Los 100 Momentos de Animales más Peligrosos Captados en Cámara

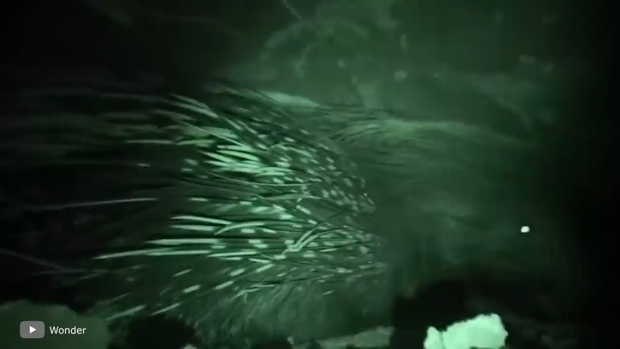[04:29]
Estos roedores espinosos viven en madrigueras, al igual que las serpientes. Por lo que el principio de la casa de los Hasda es similar al de los Irula. Tras encontrar una madriguera, los nativos la examinan primero con un palo.